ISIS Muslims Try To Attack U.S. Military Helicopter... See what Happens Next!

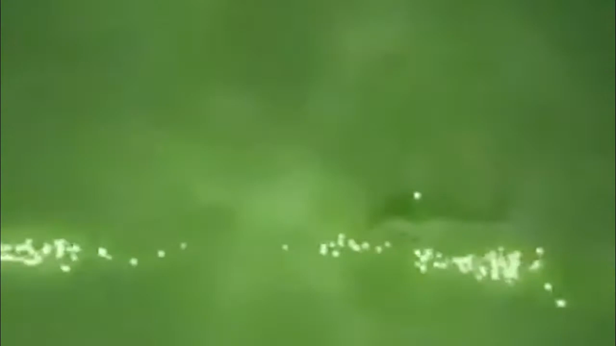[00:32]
Oh, that was an awesome shot. Oh,
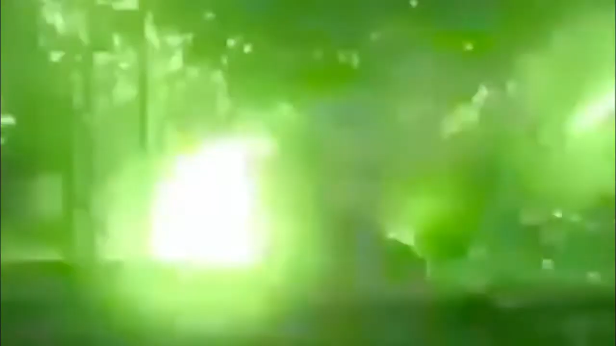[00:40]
that was an awesome shot. About 150.
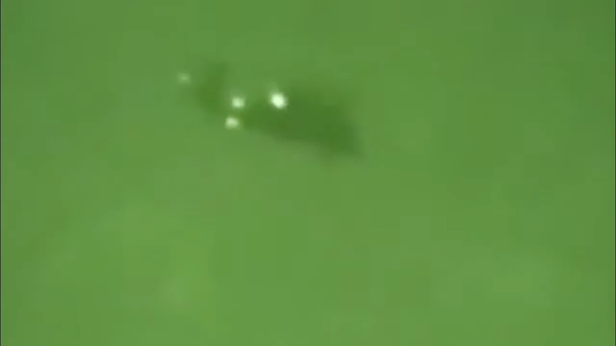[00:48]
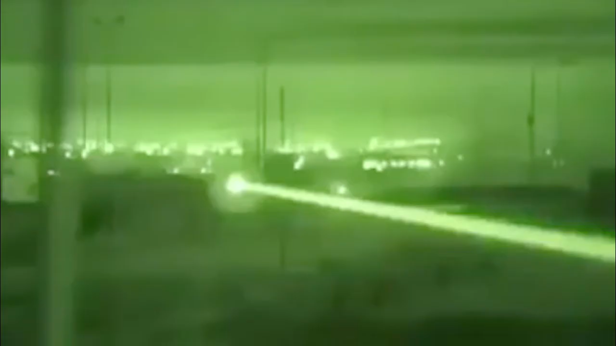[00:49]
Roger, target marked by Islet.
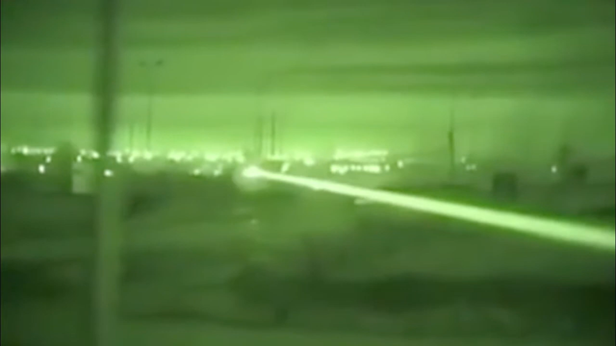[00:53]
Roger, that's fucking cool. Open area. Open area northeast of the traffic circle. Hold her. Got hot? Roger.
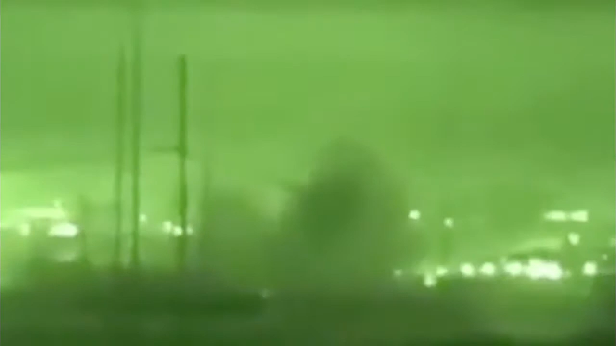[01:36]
That fucking hurt. Ha, ha, ha, ha.